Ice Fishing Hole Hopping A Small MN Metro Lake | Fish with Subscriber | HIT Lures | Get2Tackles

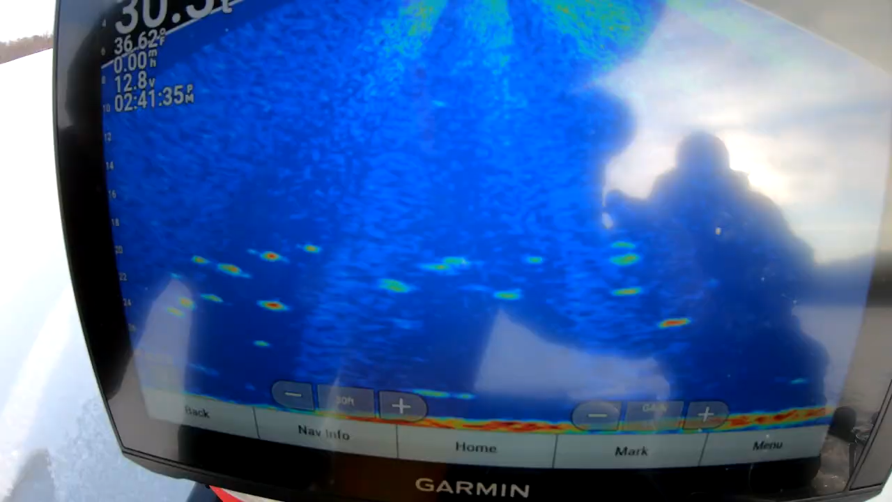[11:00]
All those crappies in there right now.
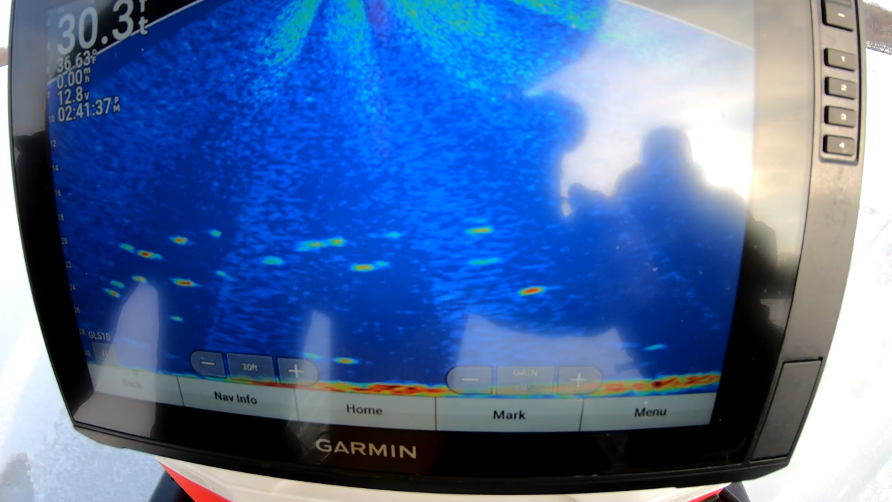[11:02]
On screen: depth 30.3 ft
Yeah, all those are crappies. 30 feet of water. Wow.